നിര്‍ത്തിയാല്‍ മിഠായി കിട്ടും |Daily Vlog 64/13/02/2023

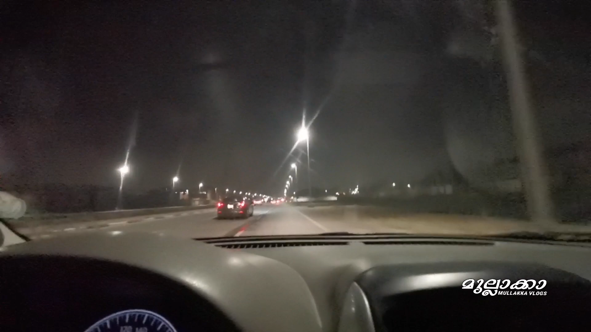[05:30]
വണ്ടിയിലെ എണ്ണ കണ്ടില്ലേ, 2 കുറ്റിയുള്ളൂ. എന്നിൻ്റെ കയ്യിൽ 71 റിയാലുണ്ട്. നേരെ പോകുന്ന വഴിക്ക് പമ്പി കയറണം, വണ്ടിക്ക് എണ്ണ അടിക്കും. നേരെ വന്നു, അടുത്ത സിഗ്നലിലെത്തി.